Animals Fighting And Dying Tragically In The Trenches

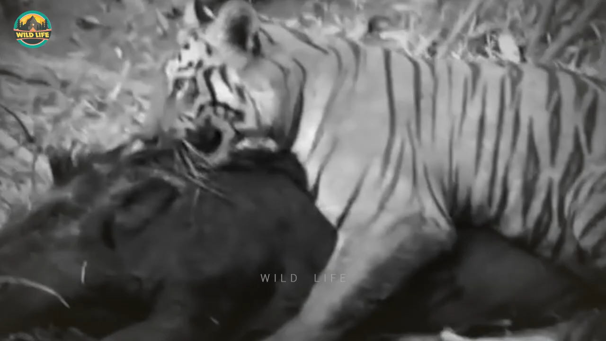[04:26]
the only problem is it doesn't kill the boar and begins chewing on its back while the boar is still alive number
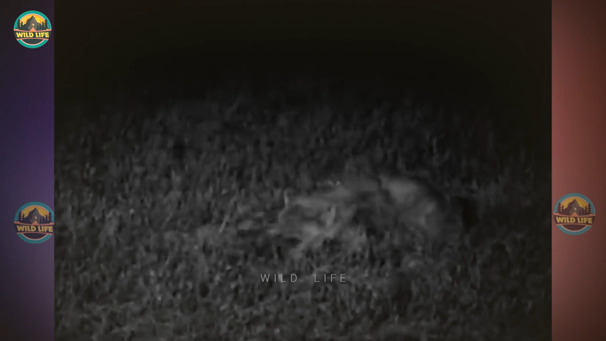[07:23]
pain on the ground as she turns over in the grass
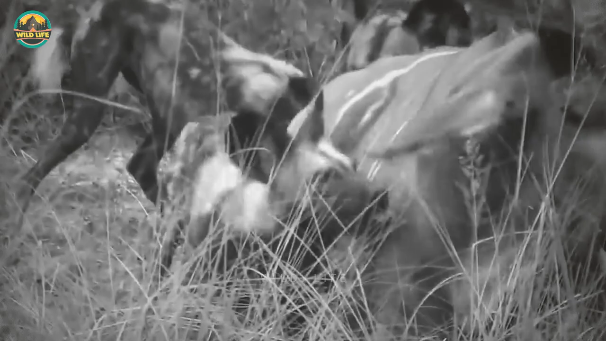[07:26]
number eight wild dog kill kudu
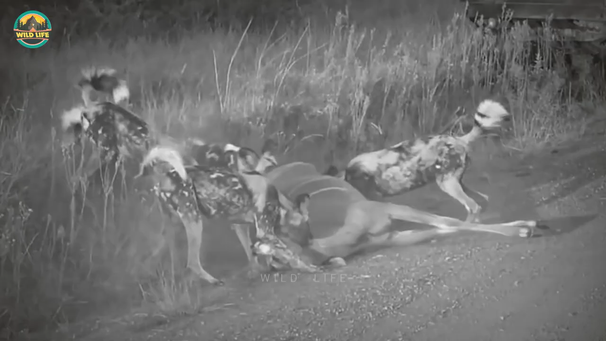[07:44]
the dogs viciously bite through the kudu and the kudu has no way of defending itself
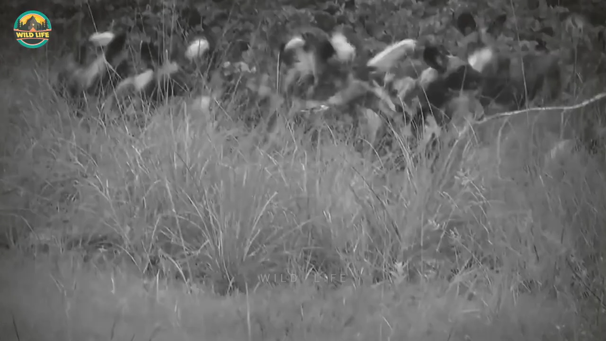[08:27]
on the side of the road and although the kudu is rather
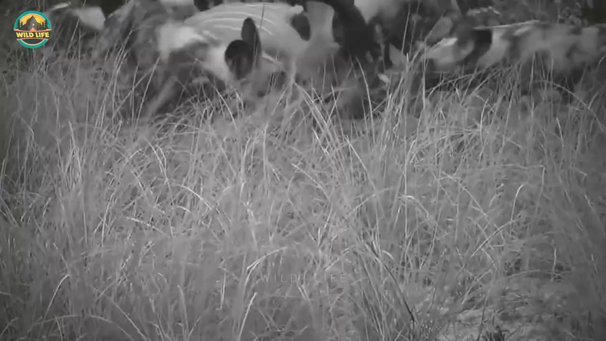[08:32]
out with its legs the dogs persevere
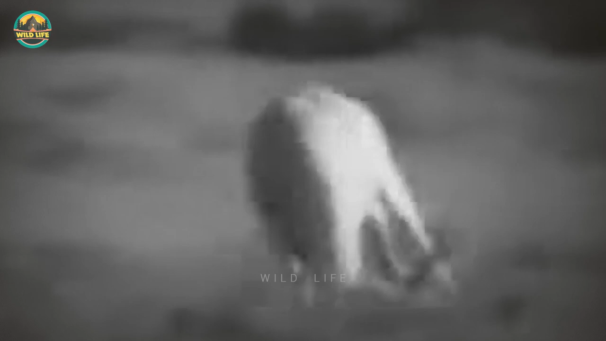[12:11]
quickly shifts his head and rotates the
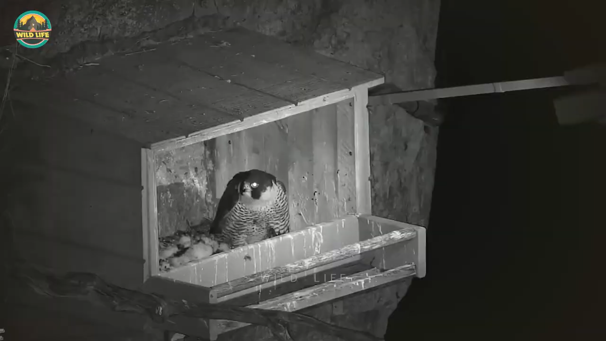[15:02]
number two owl attacks peregrine falcon
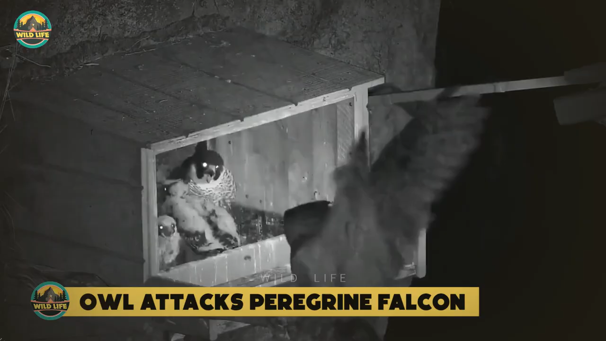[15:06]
while
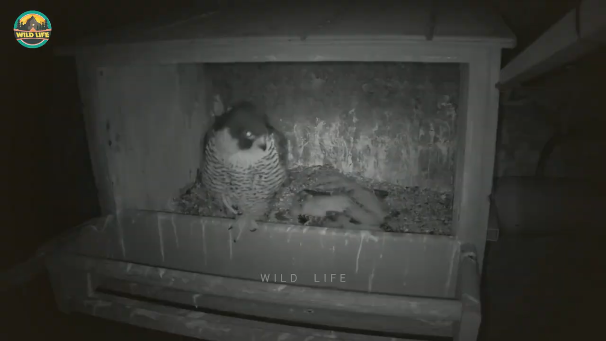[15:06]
this peregrine falcon and her family are getting ready to watch their favorite show on a cool evening
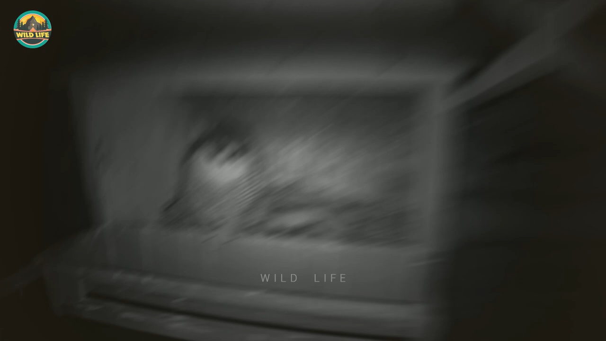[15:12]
a great horned owl lands on their balcony and kidnaps one of the kids the mother is shocked but
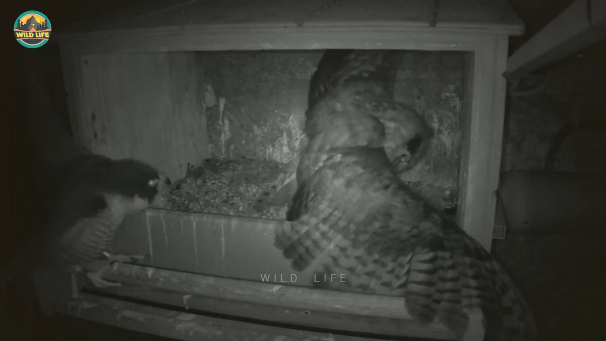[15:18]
doesn't chase the owl she looks in all directions appalled by the incident and wants to make sure the assailant isn't coming back the great horned owl hits the nest a second time
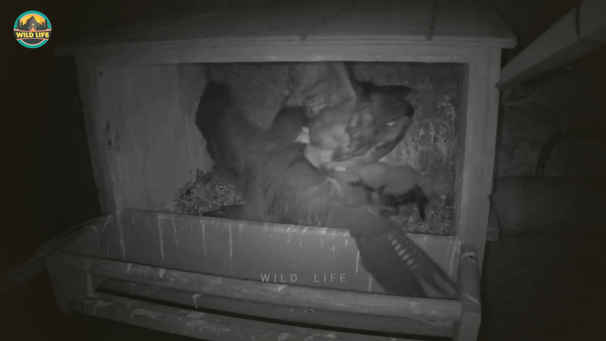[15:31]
and this time the mother falcon chases it out of the nest protecting the only youngster left this peregrine falcon comes back to the nest to find an owl inside her nest
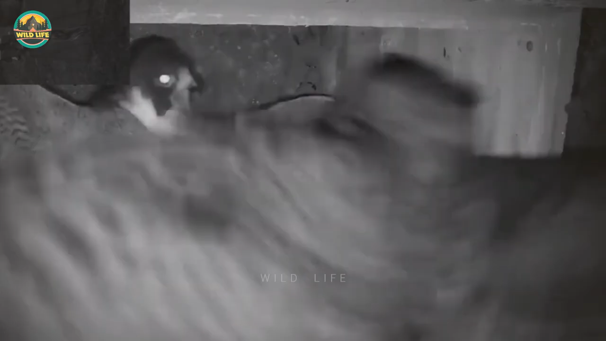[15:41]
about to kill her babies but the
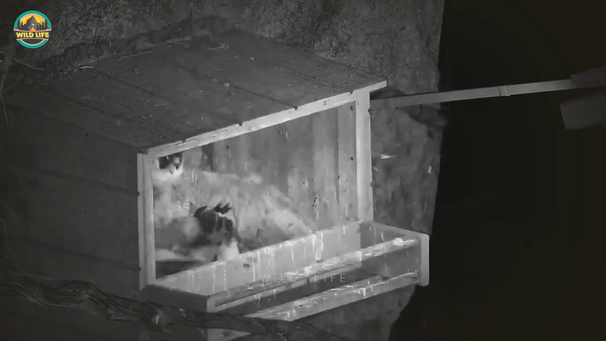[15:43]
peregrine stands up to the owl and the owl takes off the
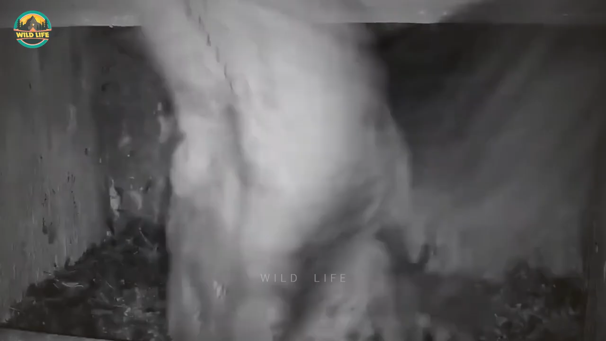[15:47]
birds are about the same size with the owl being
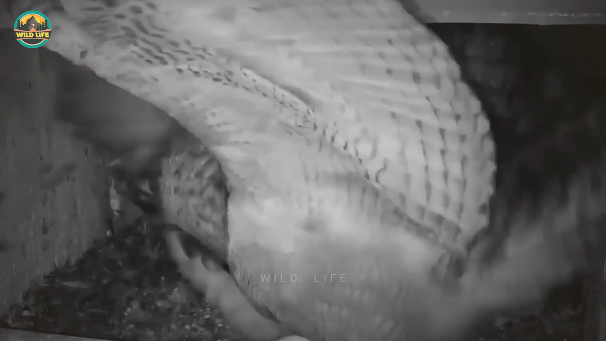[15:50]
slightly bigger but it still makes for a fair fight watch how this great horned owl knocks this peregrine
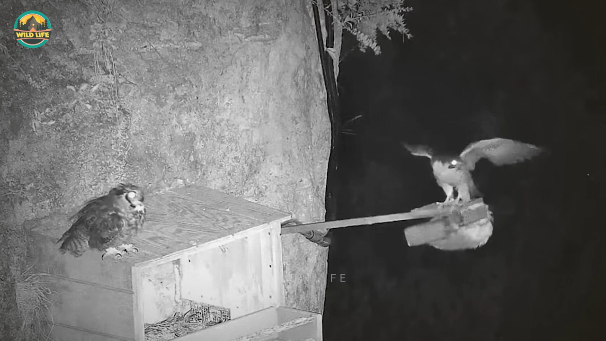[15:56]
out when it intentionally collides into the falcon in the background where the nest box is located